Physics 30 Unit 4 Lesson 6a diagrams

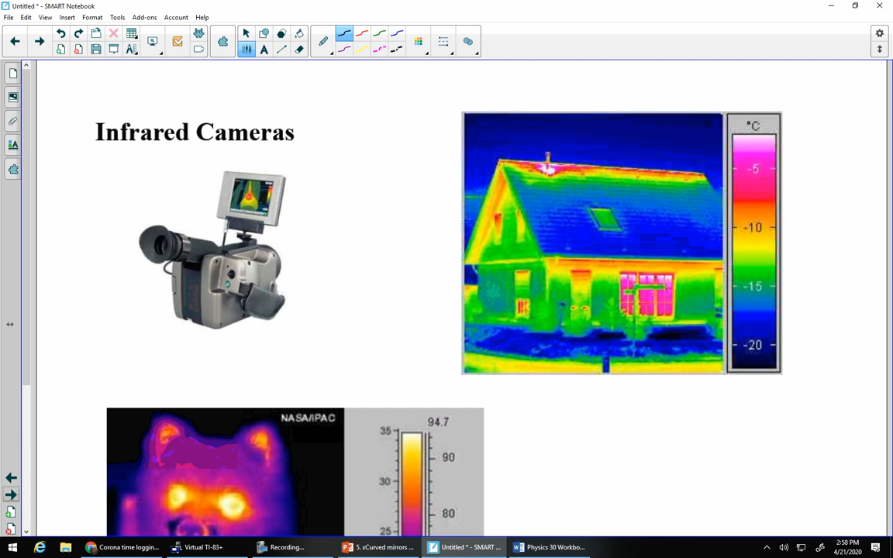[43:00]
I actually rented an infrared camera from the library of all places, and I guess it's more borrowed than rented, to look at the windows and heat loss in my house. So you can see things that are warmer, you can see things that are cooler, you can see crazy, weird looking,
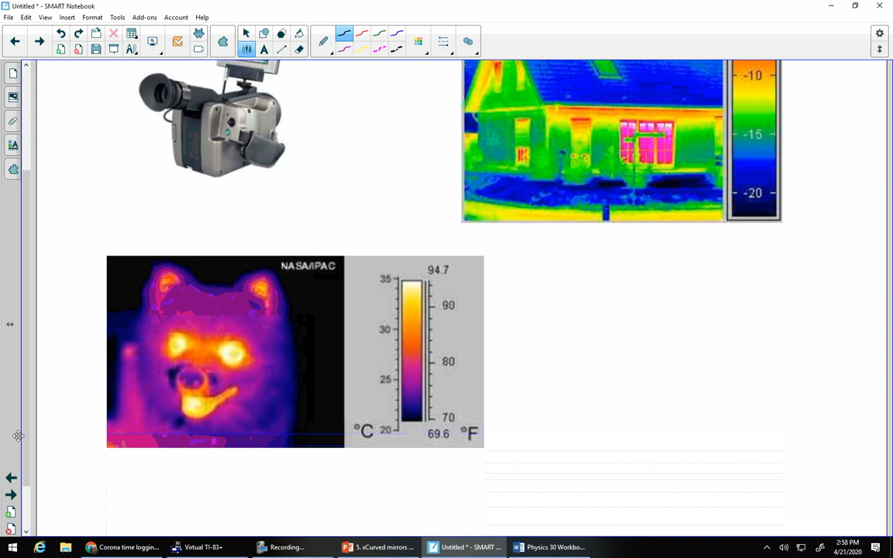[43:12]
On screen: scale top 94.7°F, scale bottom 69.6°F
fuzzy chihuahuas or whatever this is, where the fur, that's the blue part, is insulating them, and the eyeballs and the mouth and the ears are less insulated, so they end up looking like a demon dog. We'll also talk a little bit about visible light.